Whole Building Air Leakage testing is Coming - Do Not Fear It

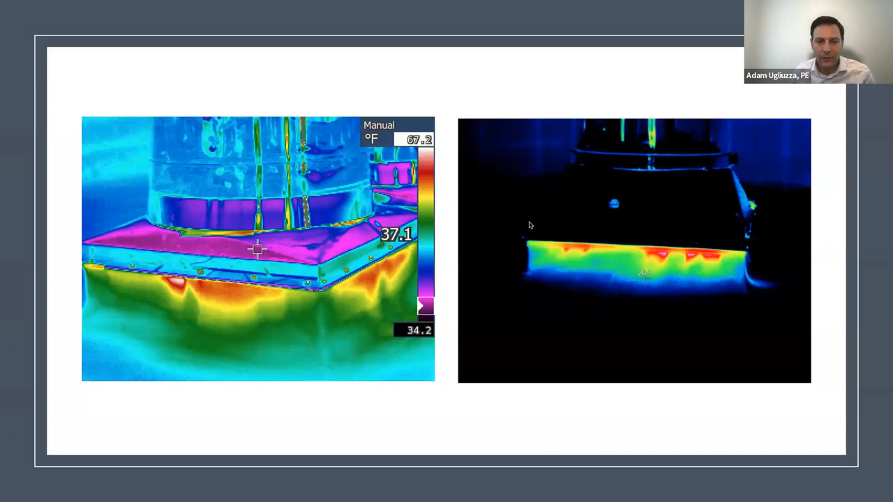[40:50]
On screen: scale top 67.2°F, scale bottom 34.2°F
So that's something to keep in mind too, if the building's failing, um, this might be a significant air leakage source that, uh, can easily be addressed. Um, but, uh, it's just making sure that you find it.
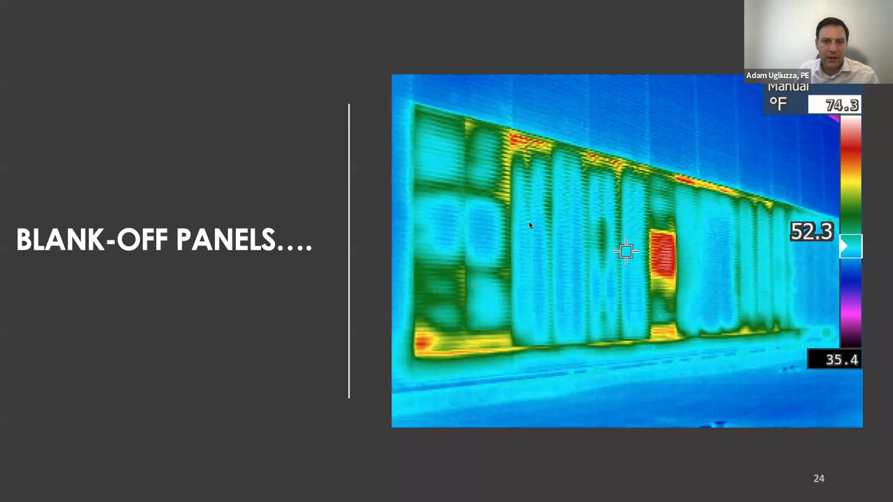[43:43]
On screen: scale top 74.3°F, scale bottom 35.4°F
Uh, I've had a number of buildings where the blank off panels are not performing as an air barrier. Um, so just keep an eye on that, uh, when you're doing building prep and how it's, how it's being handled. Technically, they're not supposed to be, um, isolated off because they are supposed to perform as an air barrier in that case.
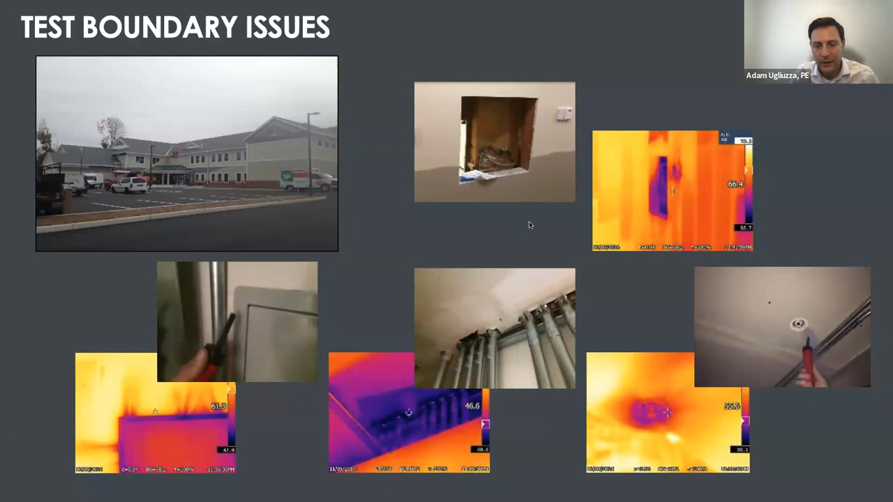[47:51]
So it's important to establish that boundary early on. If you're, if you're catching something right before the test, you might still have a chance to go around and seal these things up and get a, you know, successful test, but it's understanding what that boundary is. That's really, really key. Here's another example of things that, that, that commonly happen.
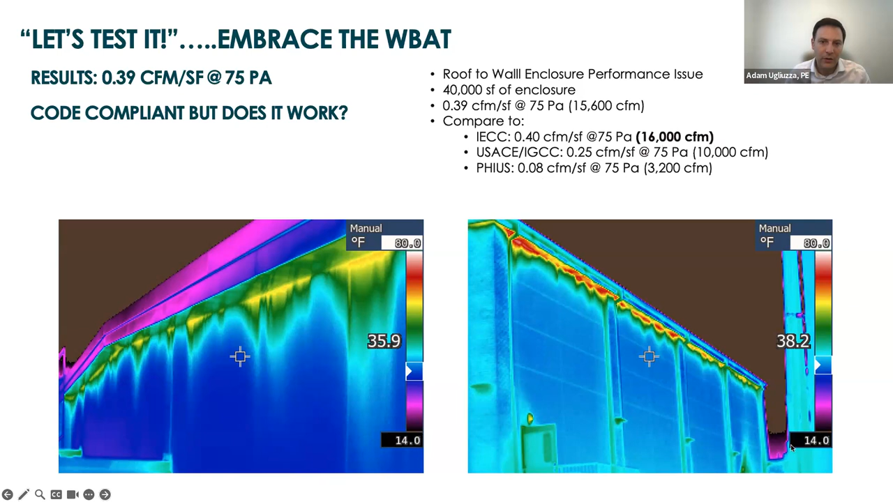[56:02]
On screen: scale bottom 14.0°F
Uh, you can see, you know, if you're going down to PS level, this would never pass, probably wouldn't even, it wouldn't have passed the army core level either, but code it did. So just to give you a frame of, uh, of reference when you're, when you're testing a building for the first time. Uh, this was a larger, uh, laboratory building. Now we're really more isolated, uh, leakage points that blank off panel overhead doors. They're, they're always a killer. Um, if you've got overhead door on your project, try to isolate that out of the test boundary, make an interior air barrier with interior walls, or use more robust, uh, weather seals,
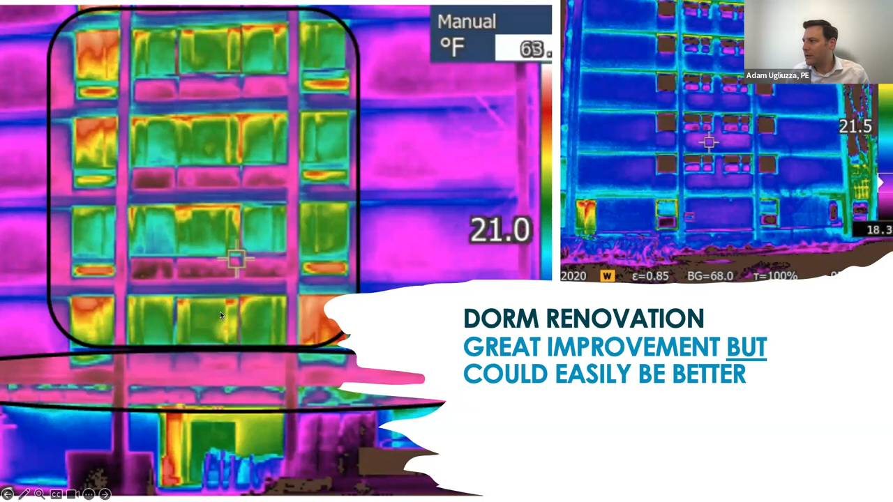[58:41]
So, um, implemented, you know, replaced all the windows, did some ceiling of the facade, um, and had a tremendous amount of improvement. Um, but we still had leakage points that I found at canopy conditions, soffit penetration conditions, again, the mechanical curves. So did really well, but I mean, we're, we came in at point two, we still had, you know, significant leakage sites. So just, again, just kind of giving you that, that story. Um, just because when you're trying to pass this test, it doesn't necessarily mean you have everything sealed up.